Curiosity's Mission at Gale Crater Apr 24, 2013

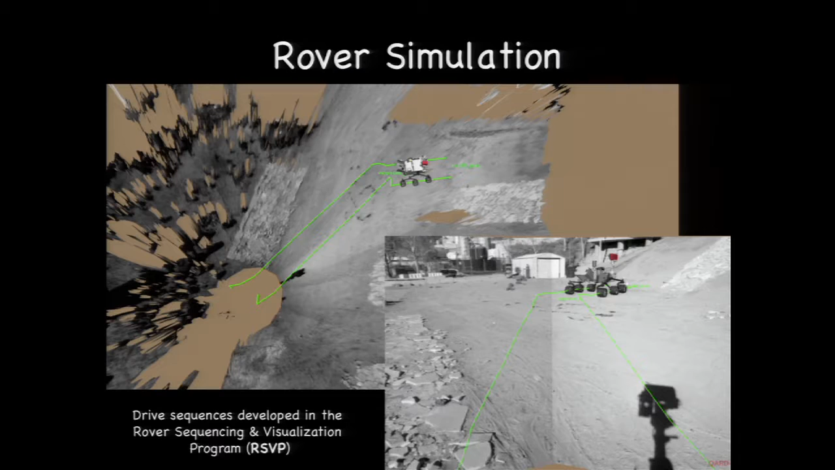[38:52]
So we wanted to drive in this direction, but this was also the safe direction to drive in. Nevertheless, this was the drive that we wanted to plan using the software that we used to command the rover. And then on Earth, we build the same thing in the test bed and practice that drive before we actually execute it on Mars. So now I'm going to show you a movie of Curiosity's first drive.